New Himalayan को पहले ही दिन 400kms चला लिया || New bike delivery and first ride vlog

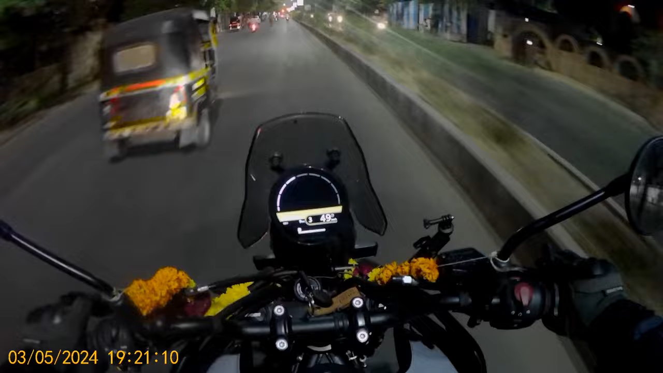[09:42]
वी आर राइडिंग फ्रॉम सोलापुर टू करजत, 360 किलोमीटर्स। रास्ते में तो कुछ नया नहीं है बट
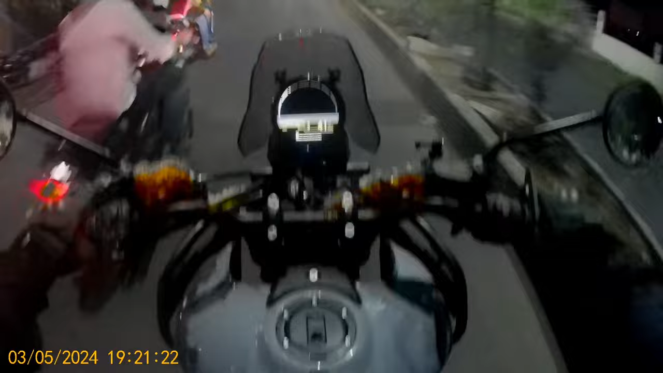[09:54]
रास्ता काटने वाला साथी नया है, सो वही सफ़र नए अंदाज में। थोड़ा पोएटिक हो गया बट ठीक है। अराउंड 10 मिनट लगे सिटी में से बाहर निकलने में और वी आर ऑन द पुणे सोलापुर हाईवे। पवन सर ने बोला है कि 80-90 तक चलाओ, उसके ऊपर मत जाओ। तो बेसिकली अराउंड 4000 RPM, 4000 के ऊपर नहीं भगाना है, अप टू 1000 किलोमीटर्स।
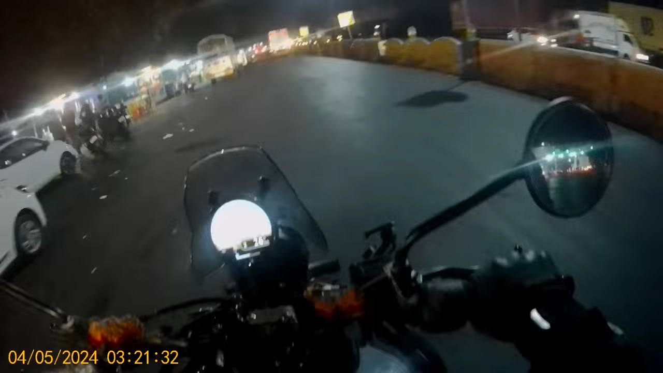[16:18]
37.7 किलोमीटर्स टू गो. खंडाला घाट बिगिंस. ये नीचे एक्सप्रेसवे पे ट्रैफिक लगा हुआ है तो सब लोग इधर से आ रहे हैं. बाय द वे ये और एक पॉइंट जिसके बारे में जो बहुत से रिव्यूज में मैंने सुना था,
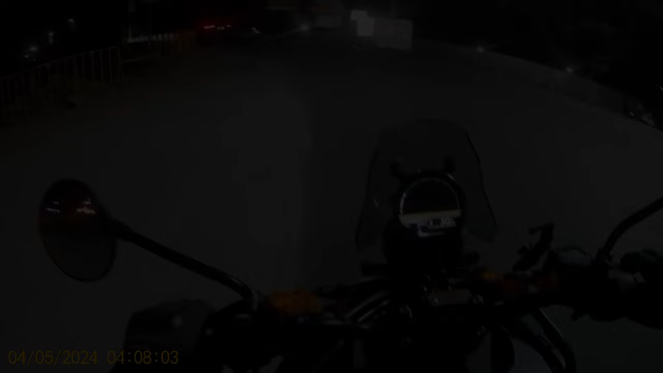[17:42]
फाइनली हिमालयन 450 अराइव्स इन करजत. एग्जैक्ट 4 वाजले. बर है करजत थंड आहे. रामानी 29 degrees आहे. 354 kilometers एज ऑफ नाउ. सुबह के 4 बजे से फास्ट फॉरवर्ड टू